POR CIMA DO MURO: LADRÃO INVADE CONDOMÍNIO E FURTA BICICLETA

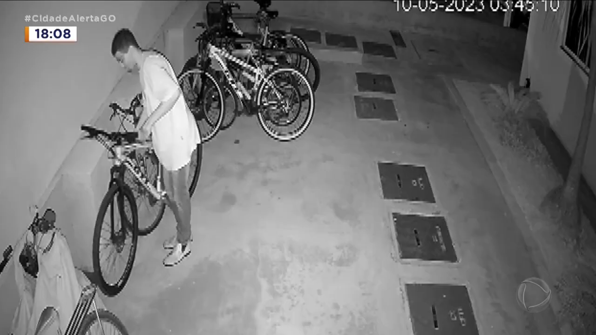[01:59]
Ela compartilhou o furto com outros amigos e descobriu que no mês de maio, outra bicicleta foi furtada.